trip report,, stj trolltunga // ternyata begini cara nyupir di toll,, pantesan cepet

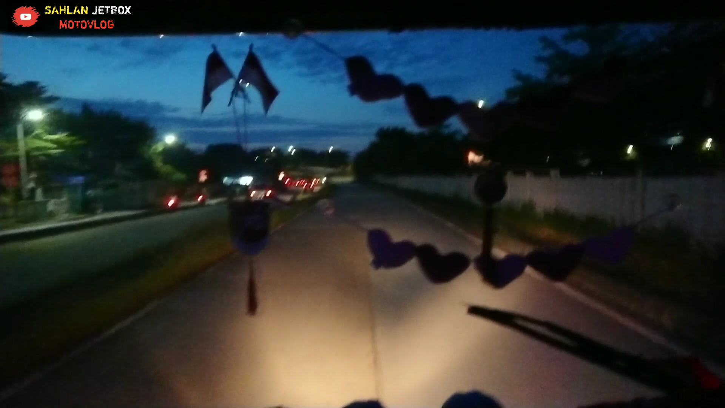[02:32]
Setelah kurang lebih perjalanan 10 menit dari Jati Asih, kita memasuki terminal Pulau Gebang.
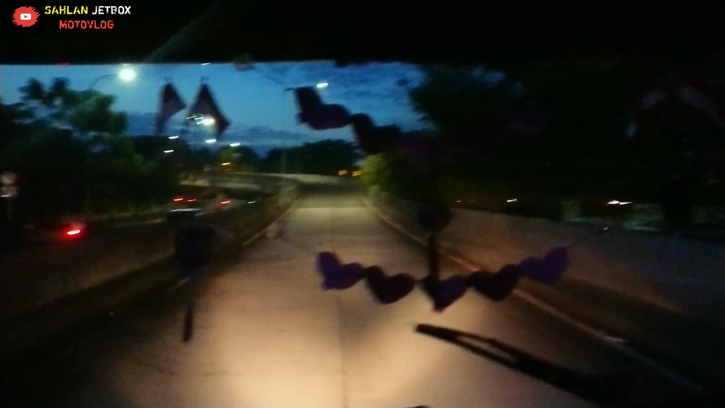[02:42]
Oh ya, oh ya.
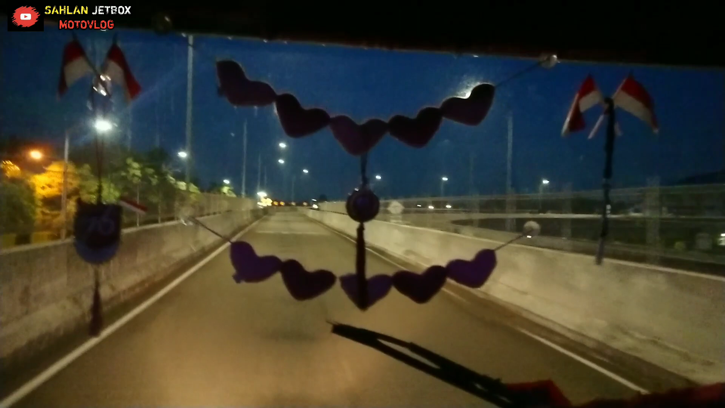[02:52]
Oh. Ini dia terminal bus terpadu Pulau Gebang.
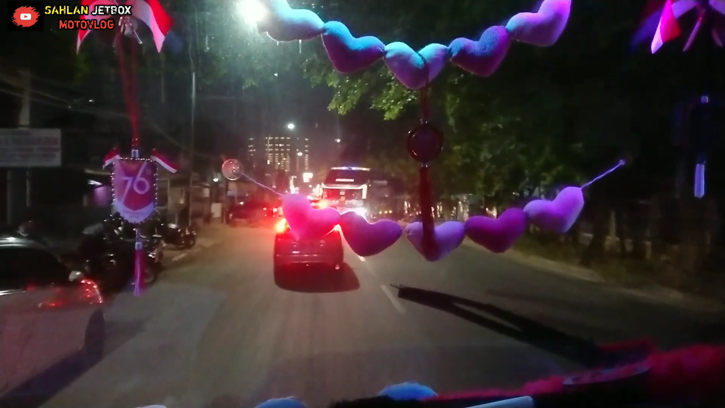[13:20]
6:40 meninggalkan agen Bekasi Timur. Di depan ada bis Balapan Jaya masuk.
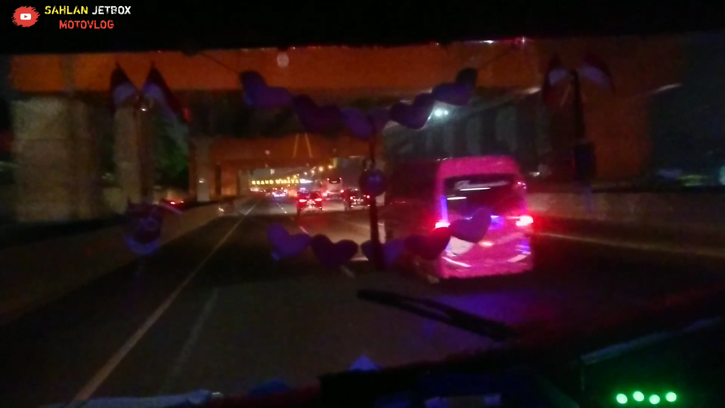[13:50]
Kita baru saja keluar dari Kota Bekasi dan memasuki Kabupaten.
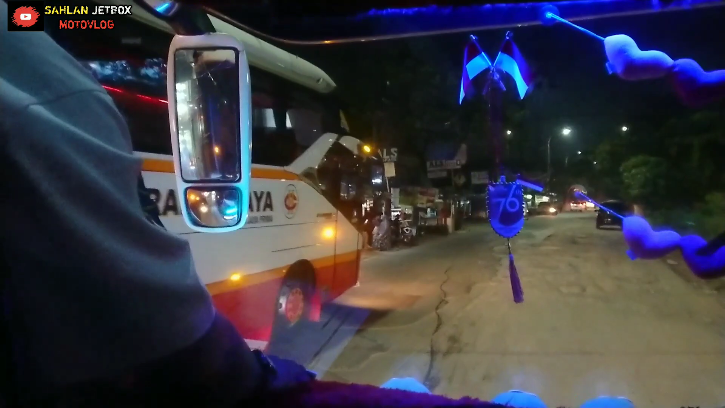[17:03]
itu sudah 20 menit keluar dari Agen Cikarang itu. Nah, memasuki tol.
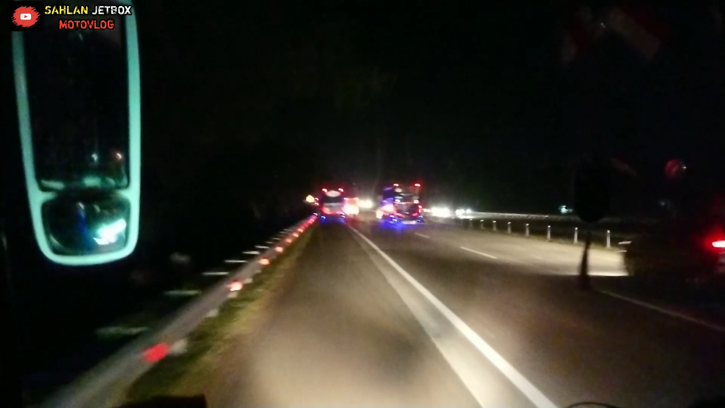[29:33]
Kenapa dengan STC Sanai? Ganti ban apa? Karena sudah selesai pemasangan ban STC Sanai, kita tinggal. Dan itu nampak ada STC datang lagi untuk memberi bantuan, tapi karena perbaikan sudah selesai teman-teman.